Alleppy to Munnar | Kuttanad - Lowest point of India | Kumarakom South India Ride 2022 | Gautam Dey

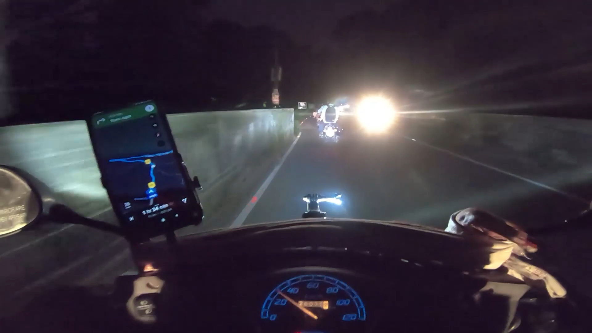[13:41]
फोर लेंस एट लेंस तो है ही नहीं केरला में
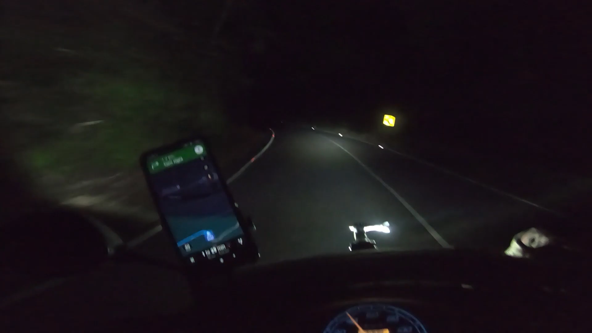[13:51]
वहती घरा जंगल है इदर और अकेले चला रहा हूँ आगे पीछे कोई भी गाड़ी नहीं है वारी इदर एक फेमस वाटरफॉल है चियापपा वाटरफॉल्स अभी क्या ही दिखेगा लोग है अभी वीदर यह हो वाटरफॉल
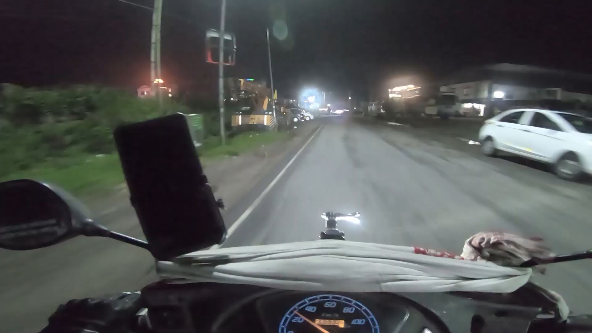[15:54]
तुझी मुन्नार शहर आगे अभी होटेल्स डूड़ना पड़ेगा ठर्ण तो है इतना भी नहीं है
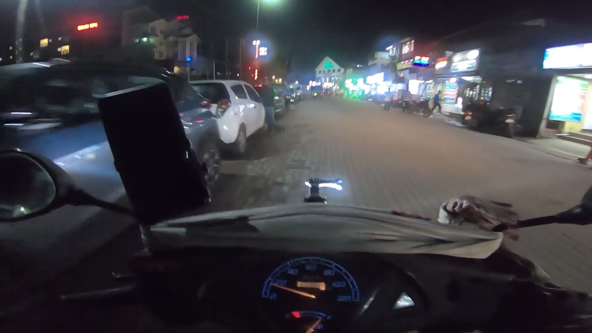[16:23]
टाउन में आया हो अभी टाउन में देखते हैं पीपी रूम पाल